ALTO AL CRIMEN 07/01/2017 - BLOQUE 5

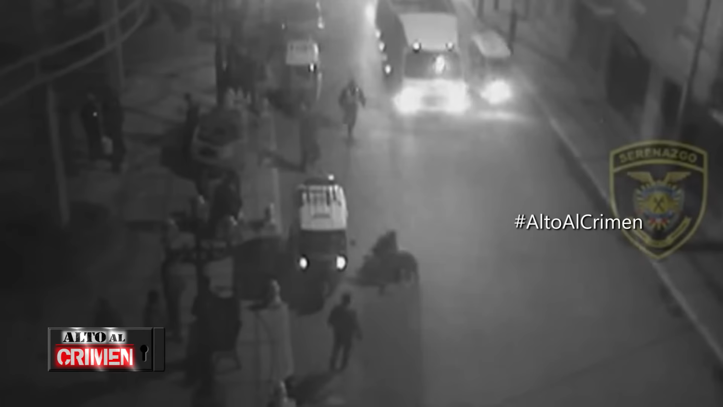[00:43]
Uno de ellos se abalanza, prácticamente le aplica una patada voladora. La víctima cae, pero en ese instante los serenos también llegan.
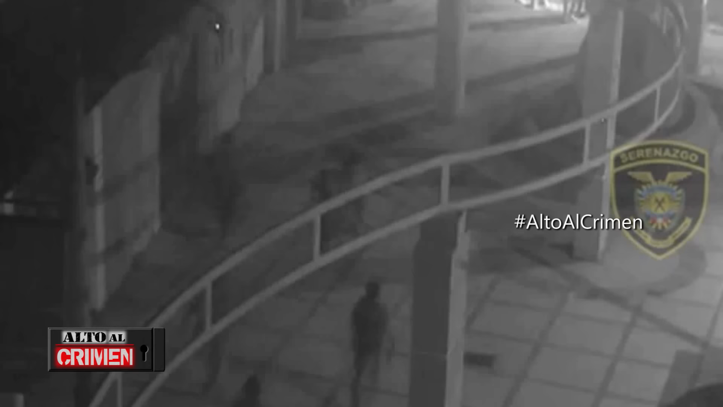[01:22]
Ellos se dan y reciben, pero note que otros sujetos los siguen. Uno se une a la pelea y entre ambos lo golpean.
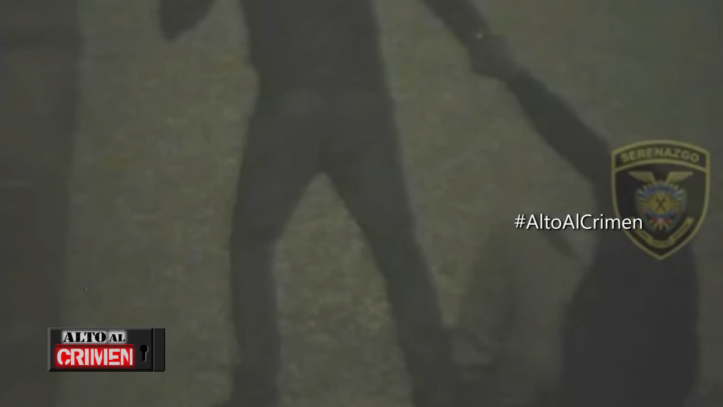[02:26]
Lo toma de la mano, pero uno no suelta el vaso y el otro la botella.